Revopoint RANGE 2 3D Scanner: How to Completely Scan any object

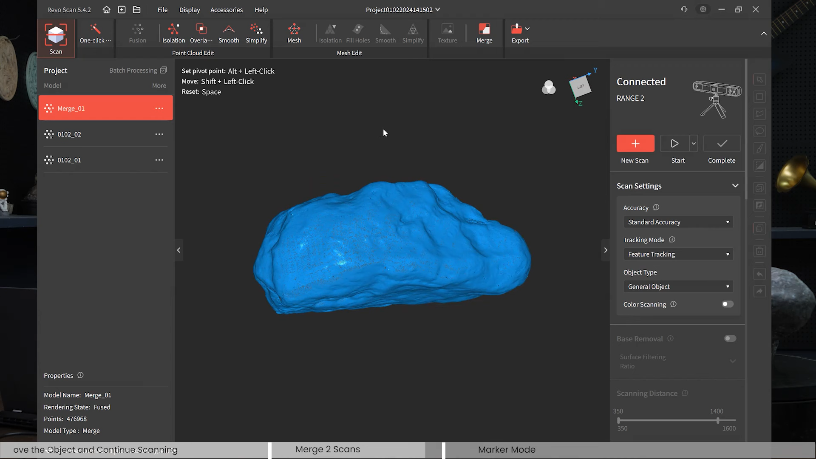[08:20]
now you can continue doing the meshing because we haven't done the the meshing for the number
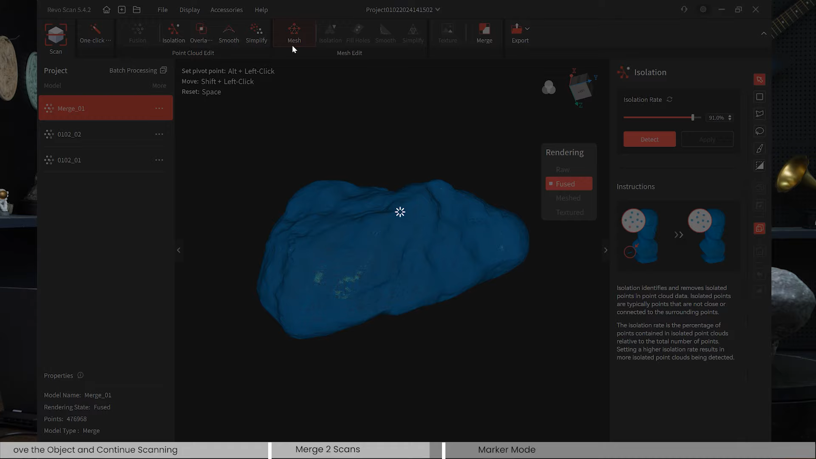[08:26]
one and number two scan right okay let's just choose 5.1 whatever
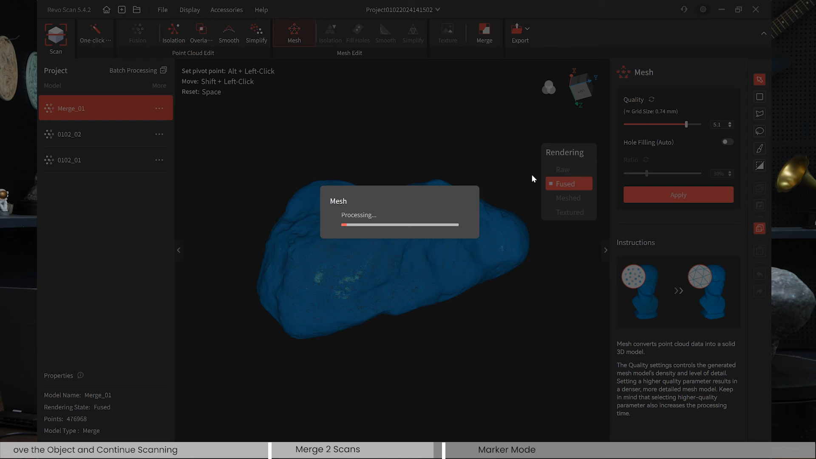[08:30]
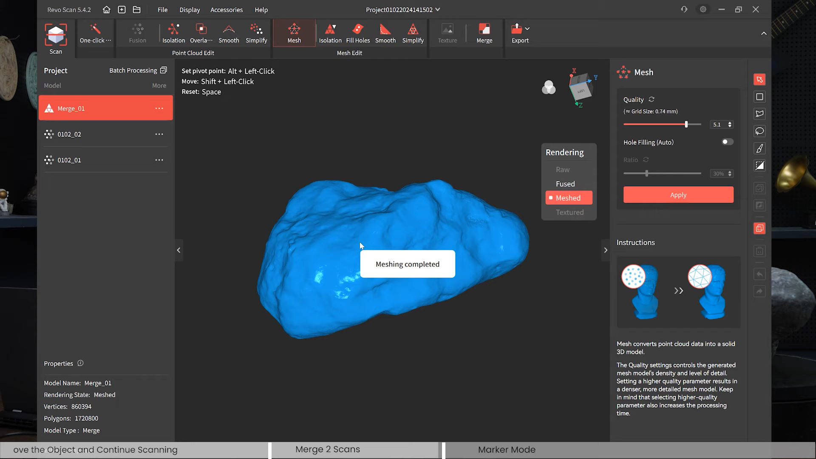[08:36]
okay machine completed looks good right
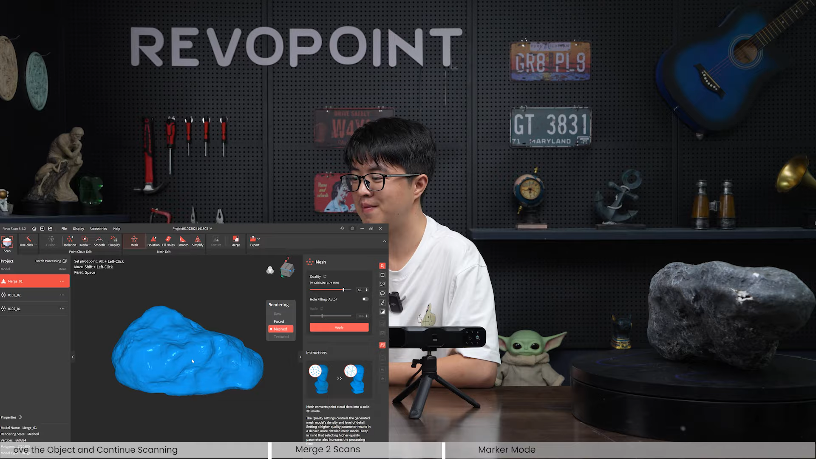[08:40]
okay i've just showed you with a feature rich object with this fake stone but what about like a featureless object
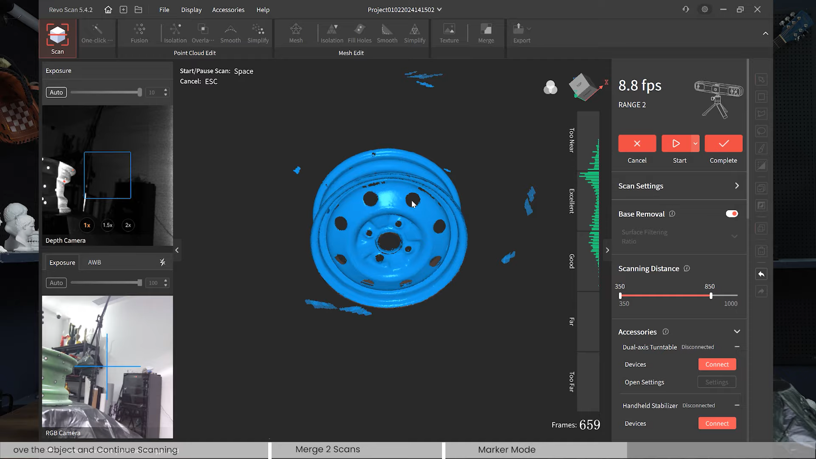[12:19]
okay let's get down here we have several holes here but that shouldn't be the case okay now let's flip it over and scan it again
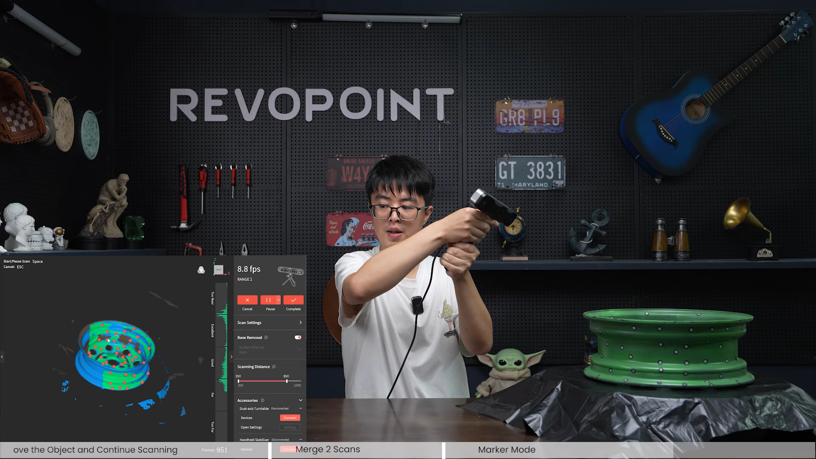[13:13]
tilt move and capture the okay better stand up right i did shake it a bit and what i got is tracking lost but good enough the software can i mean the scanner can also still find its way back
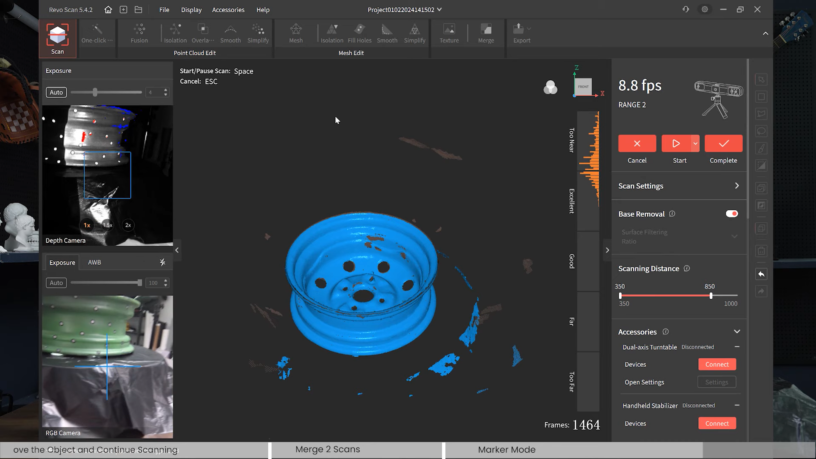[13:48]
okay that's about right several little holes but
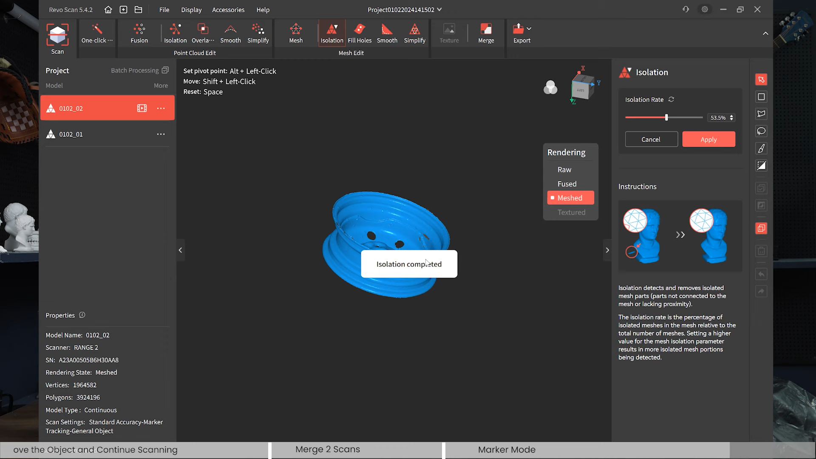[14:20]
some isolation and delete them um not so much huh and fill holes function